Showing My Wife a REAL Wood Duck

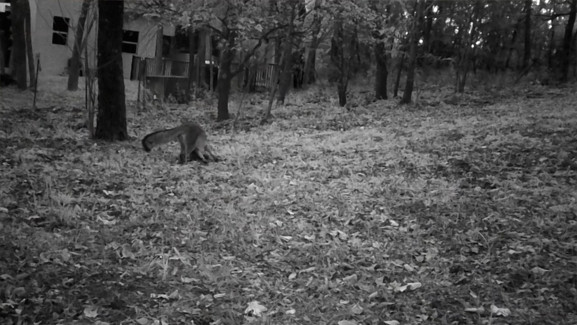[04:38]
got old mr fox mr fox he likes to come out coyotes and we've got a
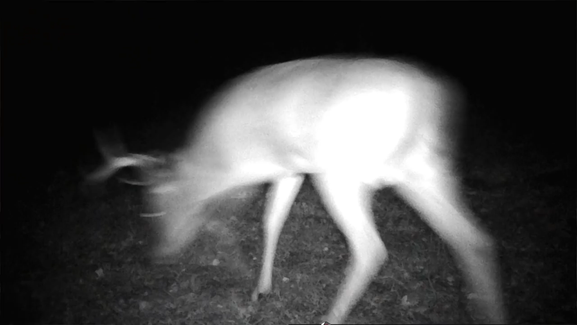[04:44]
buck that's been coming in the other night there were some does as well these does are basically right right here in front of the camera i think they like the rye grass that's down there
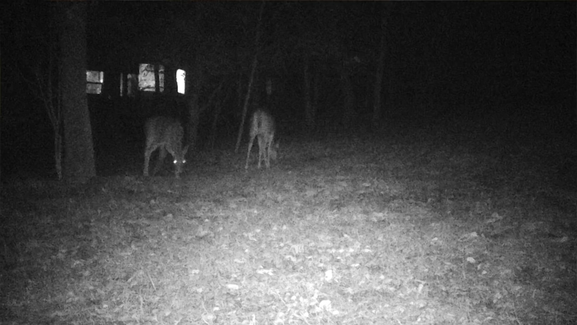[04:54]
there's some winter rye grass that's planting okay last night pesky coyotes man we got coyotes and we got foxes i love
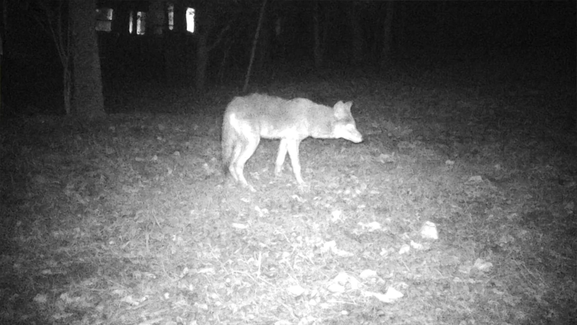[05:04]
the uh foxes they're awesome with these coyotes that's a pretty good size one right there man looks like a little wolf i want to put chickens here but i know if we put chickens i'm constantly going to be battling foxes and coyotes owls and hawks and everything too
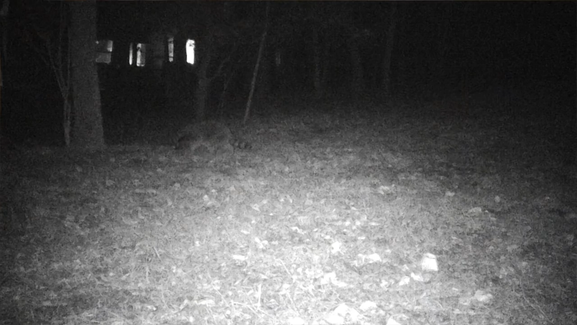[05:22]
what is that right there that blur oh looks like a wreck